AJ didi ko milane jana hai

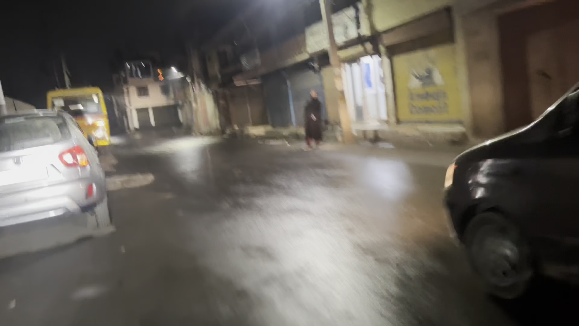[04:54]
पास।
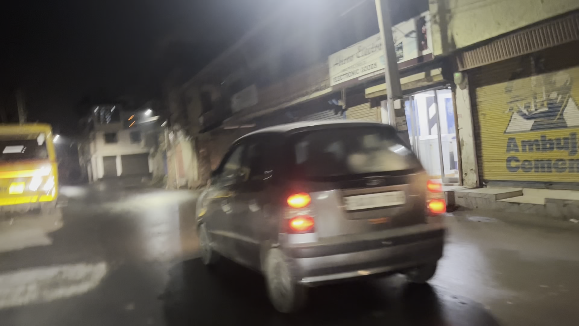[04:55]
तो भाई कार्तिक के पास गए, कार्तिक की शॉप भी बंद है, पता नहीं क्यों बंद है कार्तिक की शॉप।